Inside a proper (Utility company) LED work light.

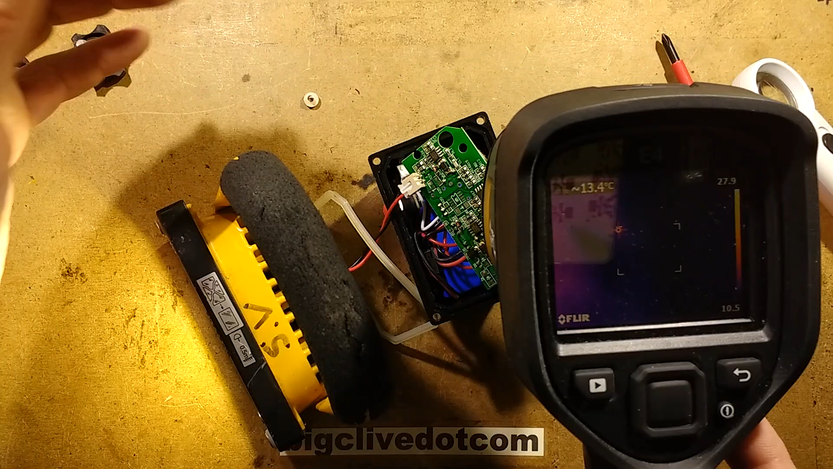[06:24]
On screen: spot 13.4°C
Okay, so I'm just going to put my This is what When you can't really place something under the thermal imaging camera If you just put your finger or a screwdriver to block the chip to block the source of heat like this
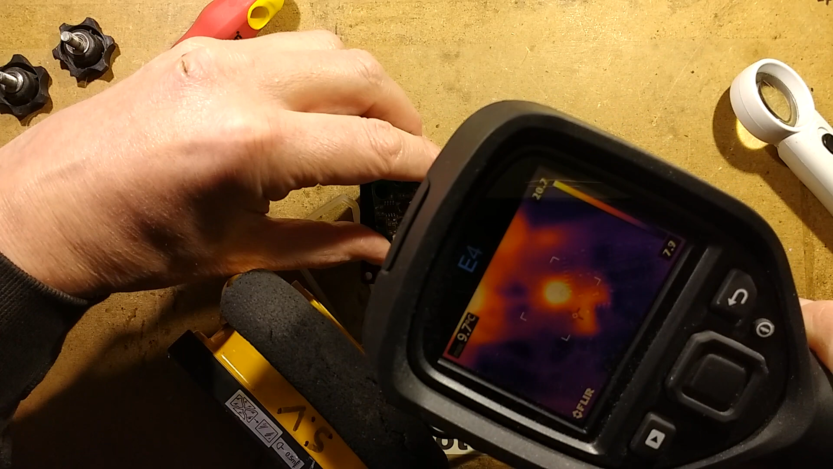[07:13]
Output on about 13 volts It's drawing 400 milliamps Oh instantly The chip that's getting hot is Yeah These diodes And this integrated circuit are now getting hot
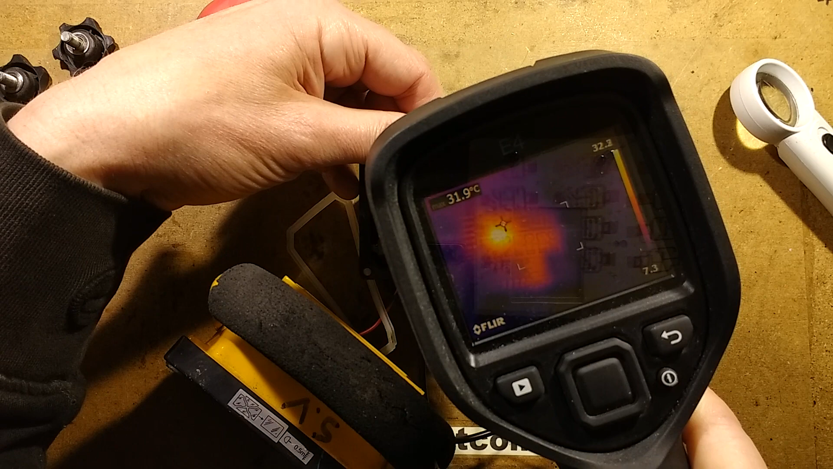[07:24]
On screen: spot 31.9°C
So that does indicate That they are controlling that side of things
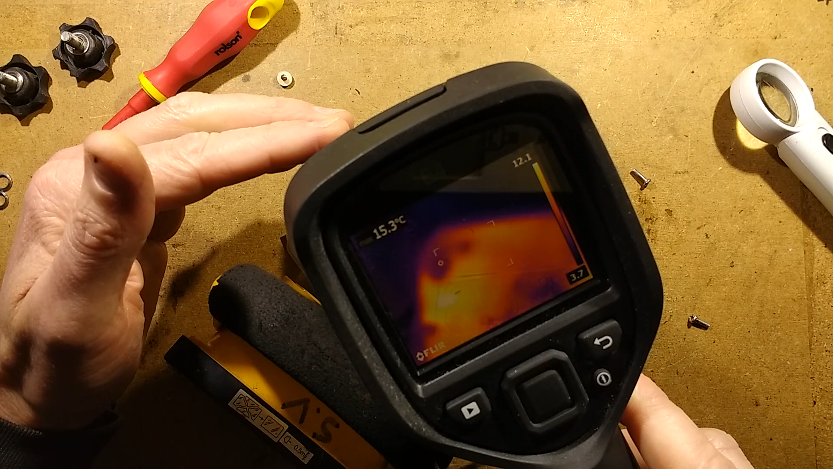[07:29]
On screen: spot 15.3°C
Bit of residual heat from that But it's only residual heat And this is stone cold